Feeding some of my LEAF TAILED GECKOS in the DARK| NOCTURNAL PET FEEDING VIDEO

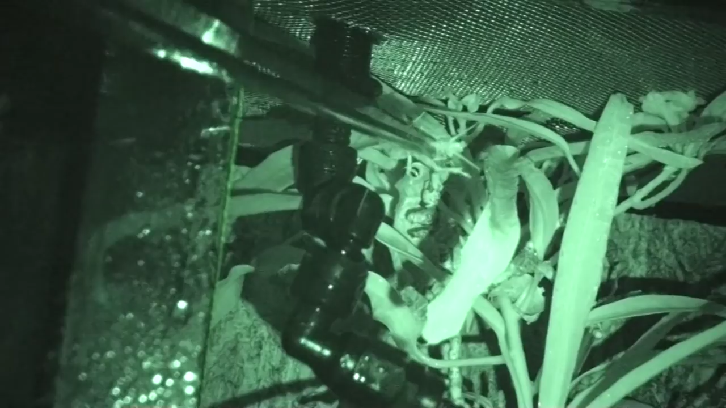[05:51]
You can still see the antennae. Here we have a male fant.
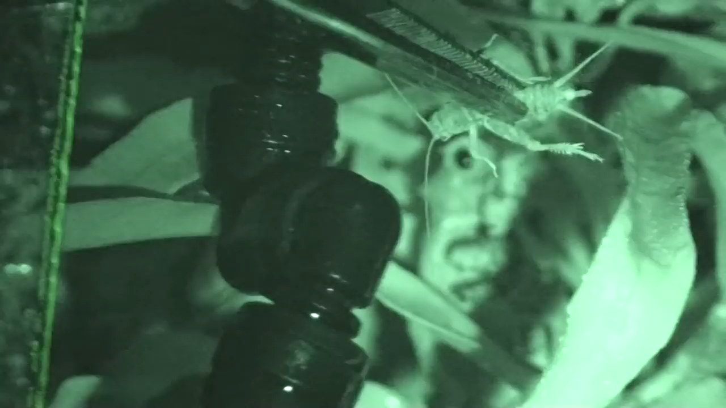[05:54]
On top. See if we can get him to eat on camera for us. Would you like a Jiminy, sir?
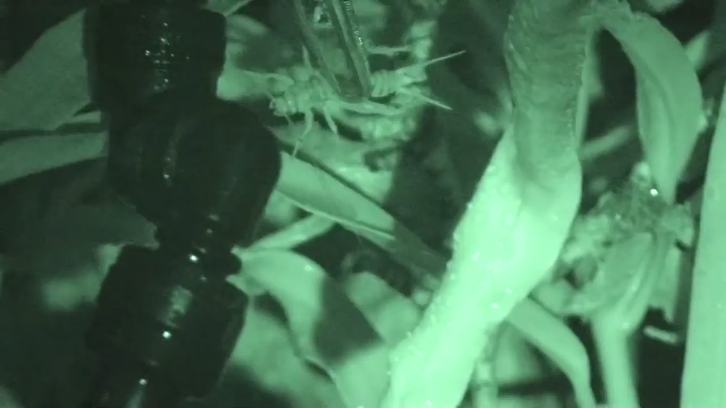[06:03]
Wow. These guys are... really actually full. What about you? Surely you can't be full. You always love to eat. Come on. Oh. Huh. Well then.
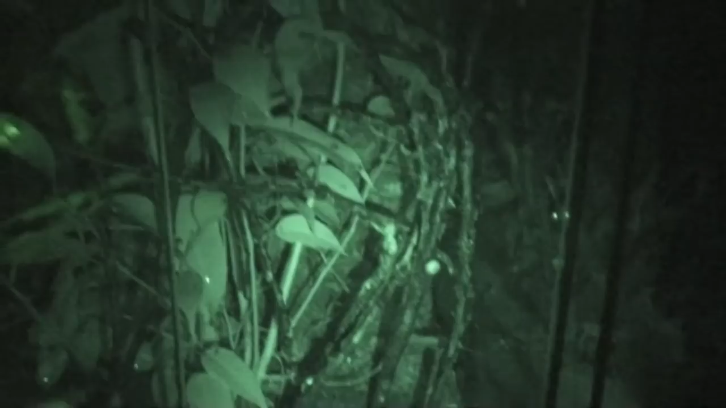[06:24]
Well, here's hoping that we get a little bit more action in this tank. There are three fans in here. Two males and one female. Let's see. What happens here? Oh, okay. Nice job, buddy. Look at him waving his tail with excitement.
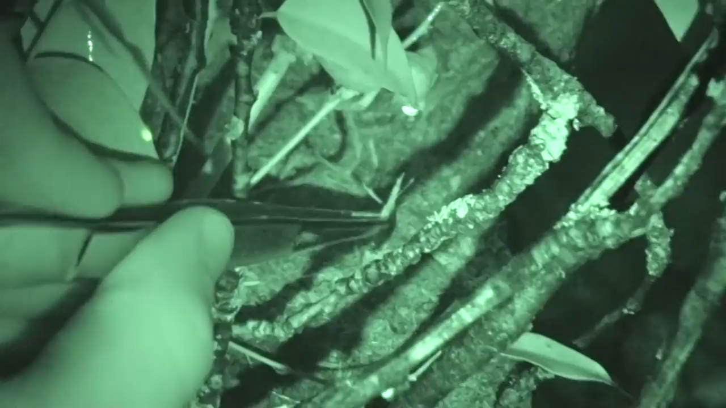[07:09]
There's a female right here. Hello.
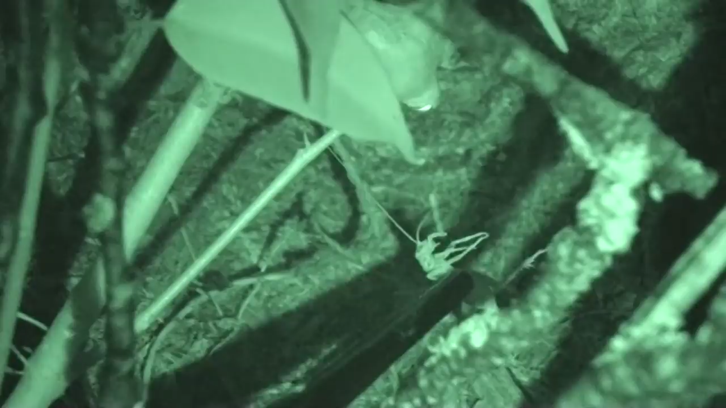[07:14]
Fans take their time to decide what they want, by the way. That's really how they roll.
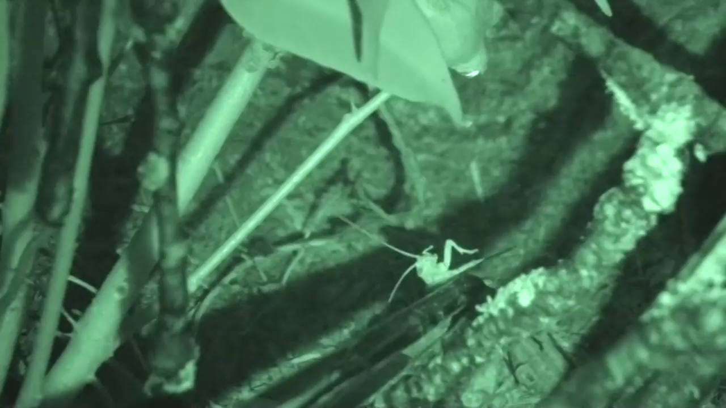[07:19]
Well, I mean, we're getting a few feedings in here. Let's see if we can catch this one on camera. Getting caught. But she's stalking. I just heard a noise back there. It means the male must have caught one. Oh yeah, he got one. Good job, buddy. Now, is this female just going to be paying attention to what that male has? I figured as much.
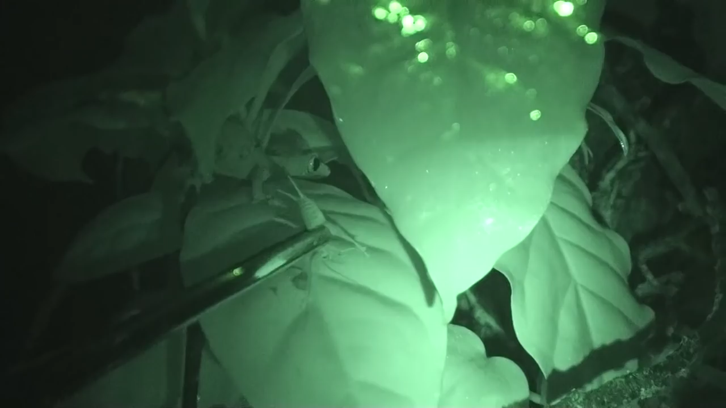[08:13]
I can see you in there. Do you want a cricket? Well, I know she'll take one.
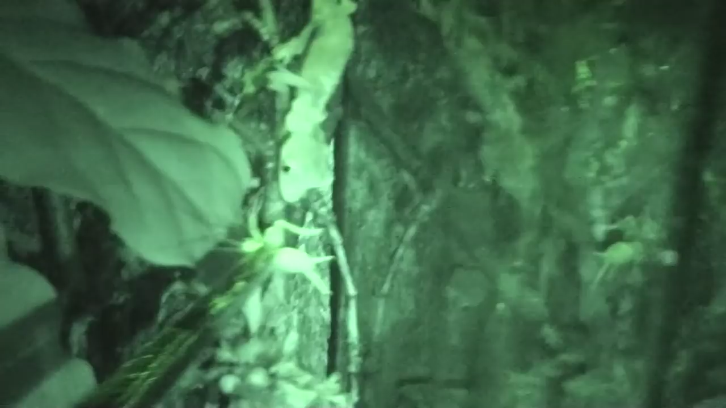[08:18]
Would you like a cricket, miss?
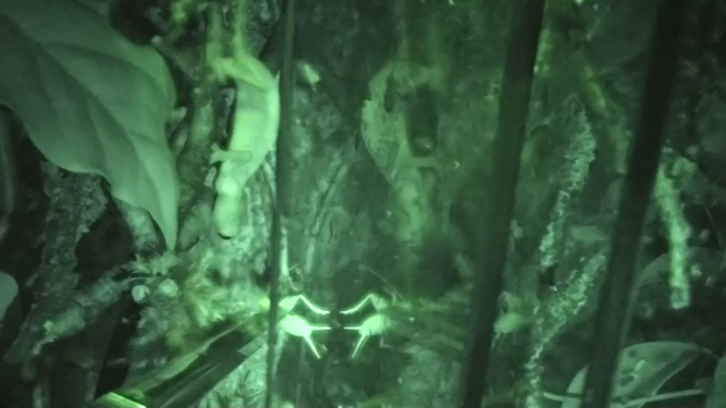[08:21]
There's two females in here.
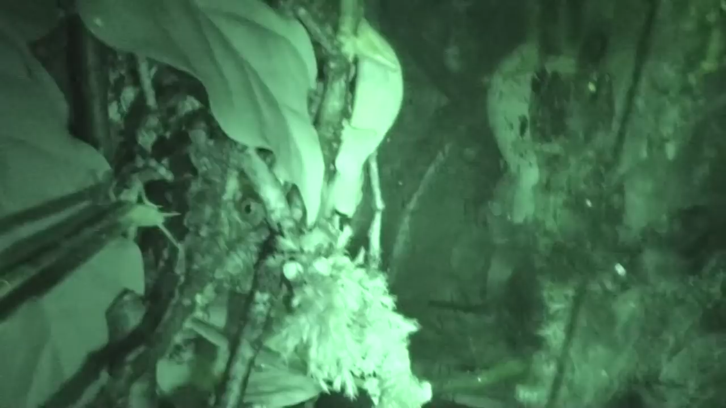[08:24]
One who's further back will definitely come for it. Oh! She got it. You can see her back here. Come on.
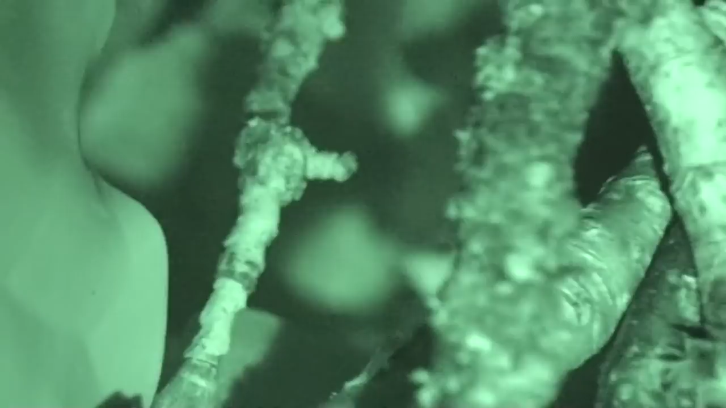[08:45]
All right, let's go into another tank.
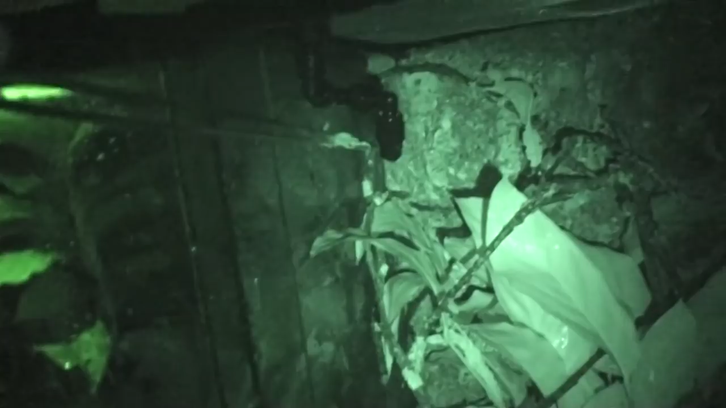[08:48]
So now I'm like on the floor.
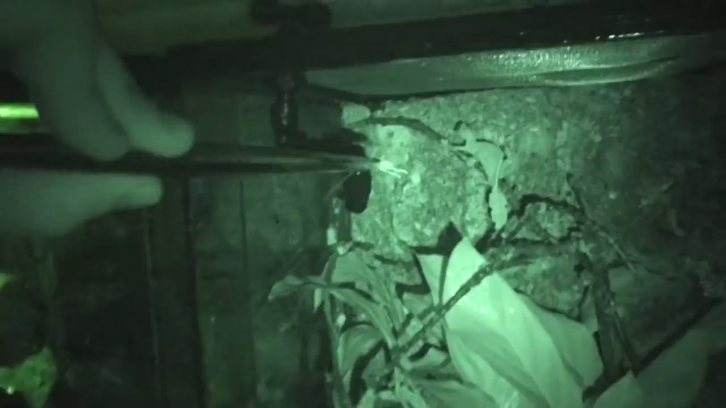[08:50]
It's kind of a hard angle to film, but let's try this boy.
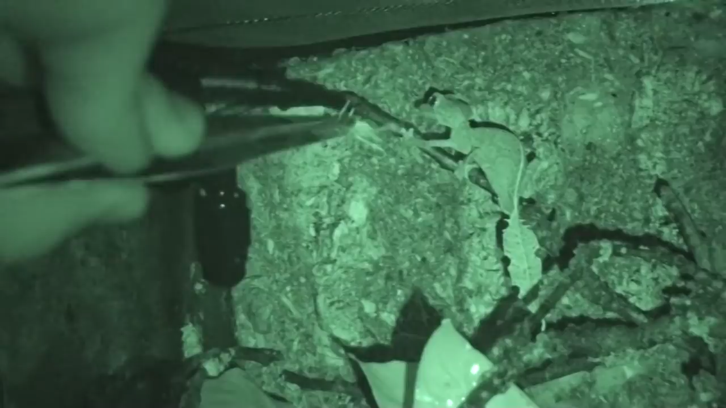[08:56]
Would you like a cricket? Yes, come on.
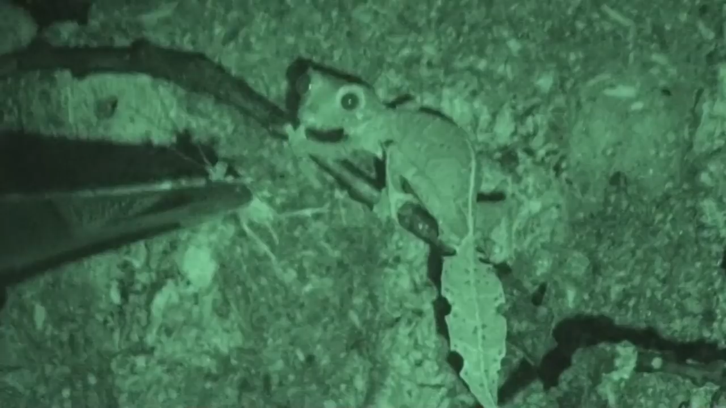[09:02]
Get excited. Look at that tail wave.
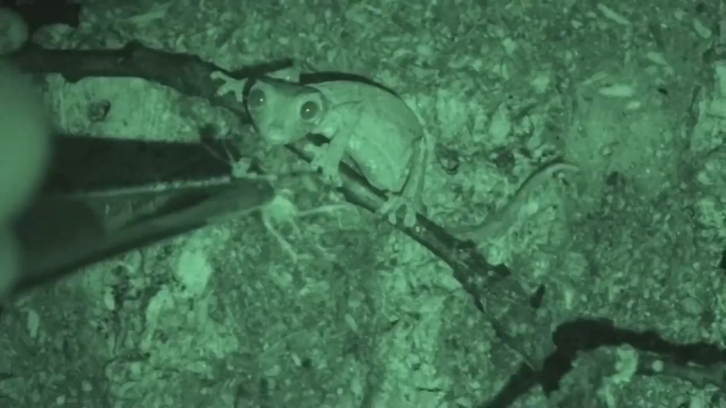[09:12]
There you go. Come on. Just grab it. It's all yours. Okay. My bad. Epic fail. But he wasn't really going for it either.
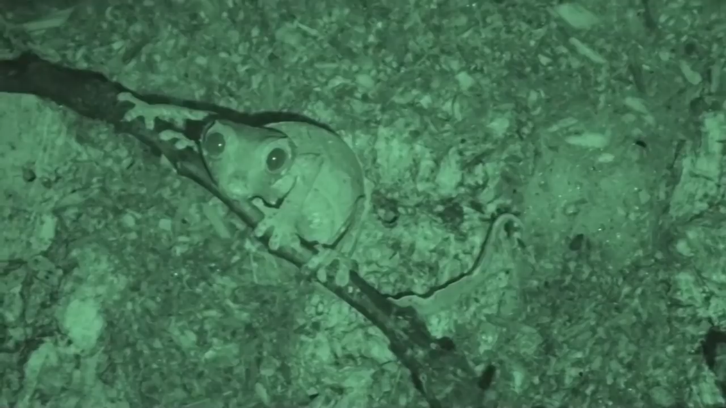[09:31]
Dang it. Of course I turn the camera away for like two seconds, and then this guy catches a cricket. Oh, man. Whatever works. Good job, little man. Good job. All right, guys.